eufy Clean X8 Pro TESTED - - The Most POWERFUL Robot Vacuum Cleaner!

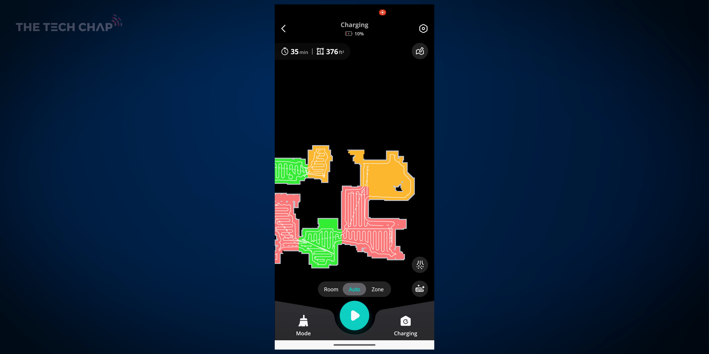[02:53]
You can then choose the level of vacuum power you want, and then select either whole floor cleaning or just individual rooms or zones to clean or avoid on the map.
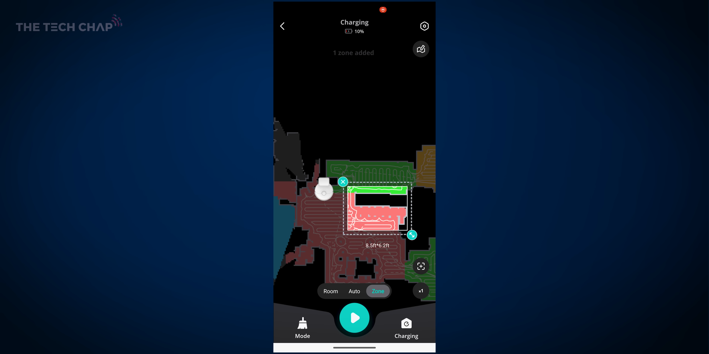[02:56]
And so it's all pretty straightforward to use.